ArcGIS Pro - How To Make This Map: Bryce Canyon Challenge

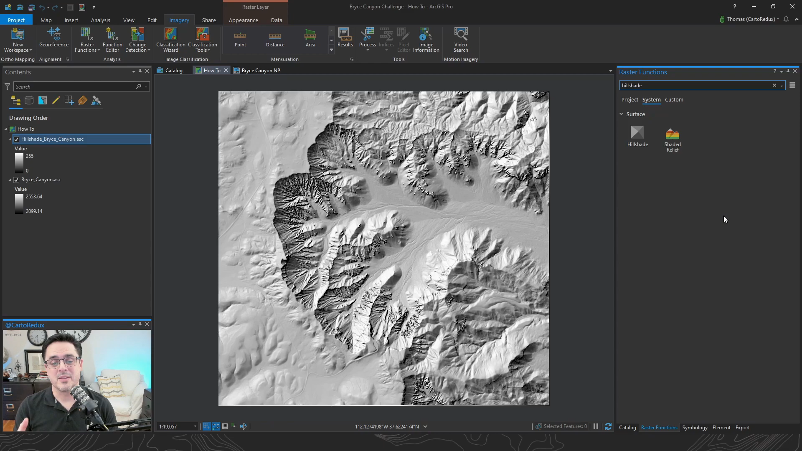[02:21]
which is really cool. Yay, technology! Awesome. Anyway, now I really like this too because you can very quickly tweak or modify these Hillshade processes. And to do that, we right-click on our Hillshade layer, go down to Edit Function Chain, and that's going to pop open the,
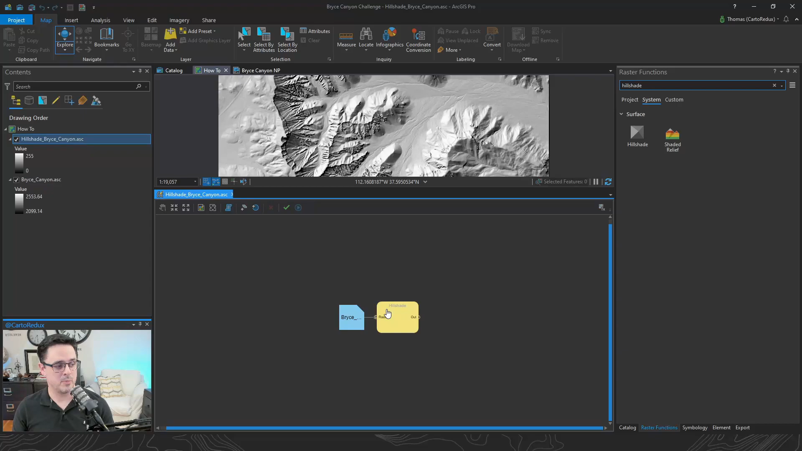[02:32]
wait for it, Raster Function Editor. We don't need nearly that much room for that. Thank you, pro. And for this, we're just going to look at this Hillshade process. So we have our input Raster Dataset, which is this ASCII file. Then we have the process that we're doing to the thing over here.
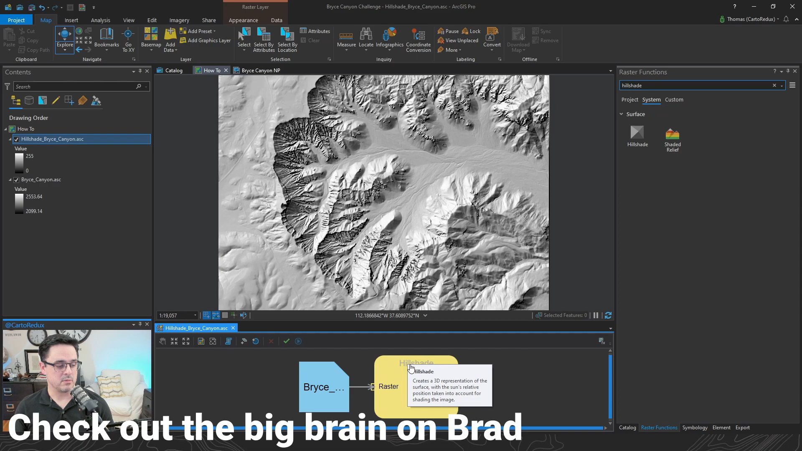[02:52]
So we can actually come in and modify things like the azimuth or the direction of the sun or the light source, and the altitude or the angle above the horizon. So we can do like 60 degrees, we can increase the Z-factor, which is also known as the vertical exaggeration. Okay. And apply.
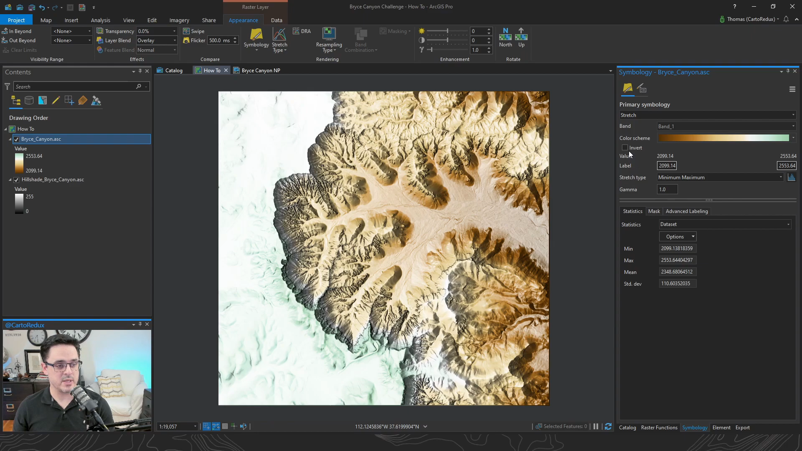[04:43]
And that looks interesting, but I was really kind of hoping this green stuff would be down here in the valley. We can fix that, though, and that's pretty easy. Just click this Invert button, and there you have it. Now, it still looks all right, but I think we can do a little bit better. We're going to tweak the histogram a smidge, so we're just going to scooch that bottom number up a little bit. And if I drag this top value, you can see the image is actually updating on the fly. We'll snug that right in there. And if you want to get very specific, if you're like me and your neuroses kicks in and you want nice, pretty round numbers, just type in 2400.